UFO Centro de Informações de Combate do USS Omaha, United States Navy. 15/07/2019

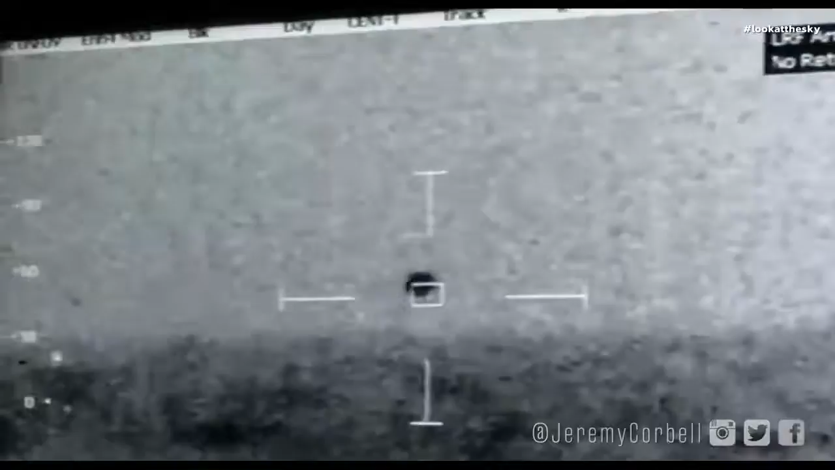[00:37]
We're making tents, we can probably bring that 35 roughly.
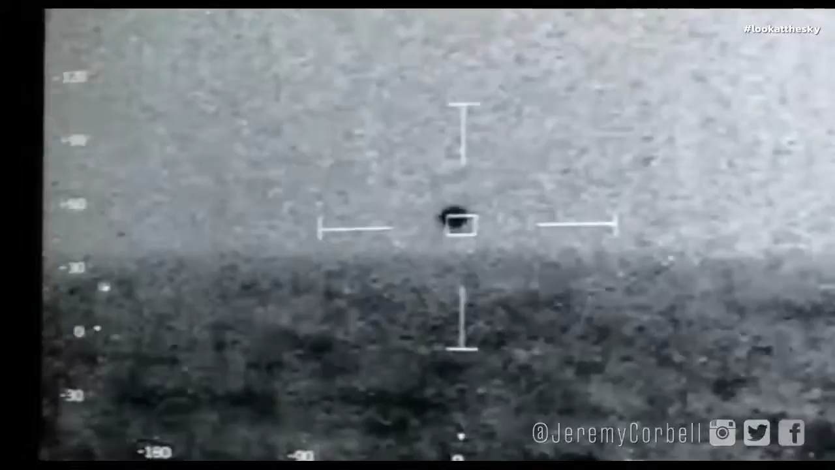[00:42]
We've got a lot of white water up there, 6 foot 12s. Whoa, it's getting close.
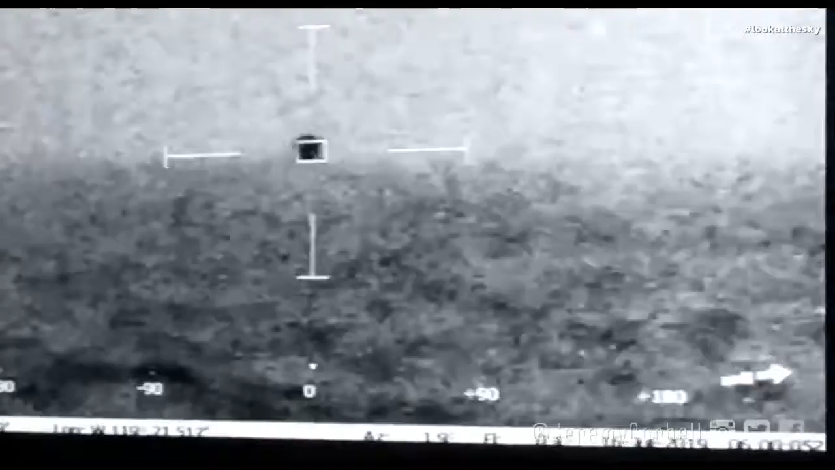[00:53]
Yeah, we have 31 knots, sustained wind, top side, gust of 40. Splash, splash, mark varying range.
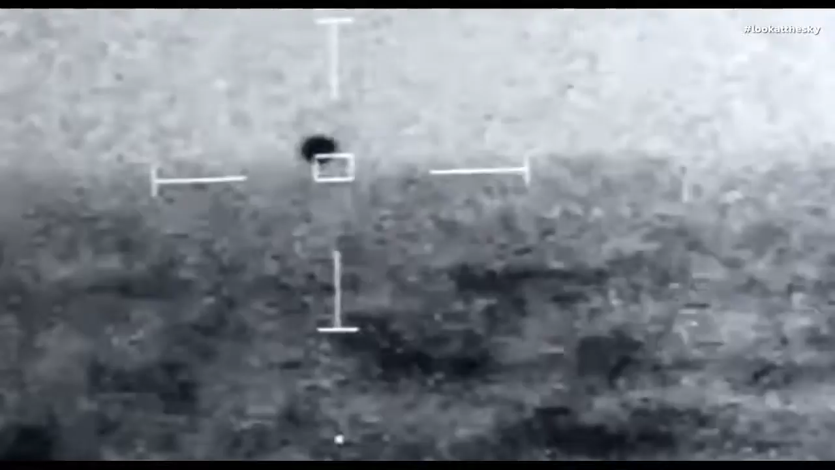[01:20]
Yeah, we have a 31 knots, sustained wind, top side, gust of 40.
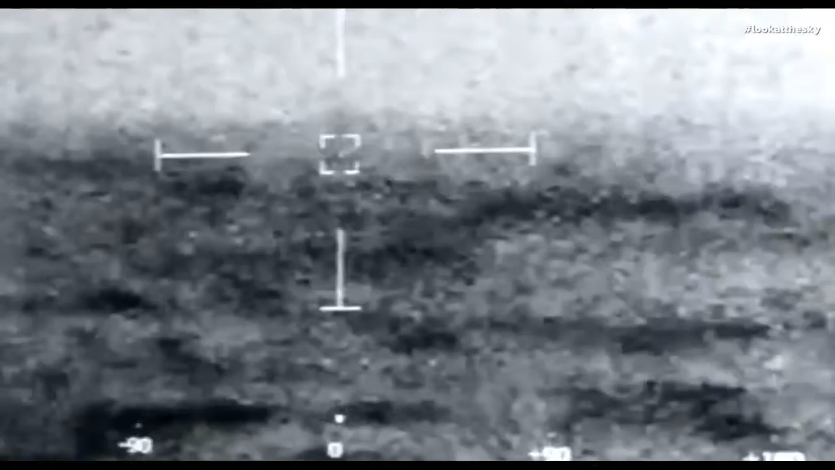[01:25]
Whoa, it splashed. It splashed. Mark varying range.